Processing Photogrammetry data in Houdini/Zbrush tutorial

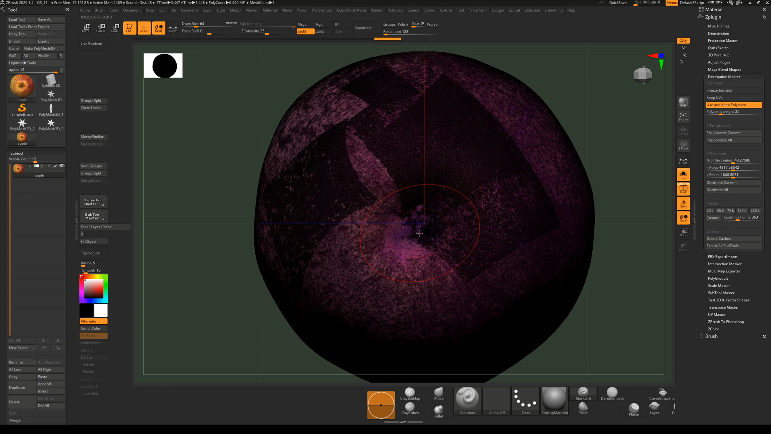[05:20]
When we projected. Back to the. Back to our. Quadrified mesh.